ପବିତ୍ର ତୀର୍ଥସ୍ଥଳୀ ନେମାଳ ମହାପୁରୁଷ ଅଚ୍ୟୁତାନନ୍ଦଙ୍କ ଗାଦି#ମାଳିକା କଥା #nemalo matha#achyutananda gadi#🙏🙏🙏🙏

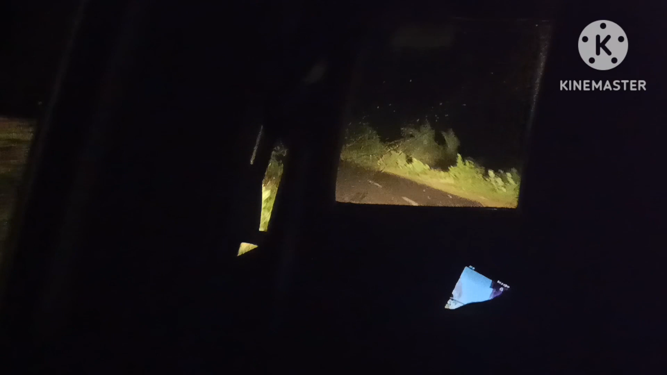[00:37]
देखंतु कॉन्स में हमें निस्तिन तो जानेएबे तो रोड़कुडा को पूरा अंधार अच्छी राते नोटा वाजी ओला नी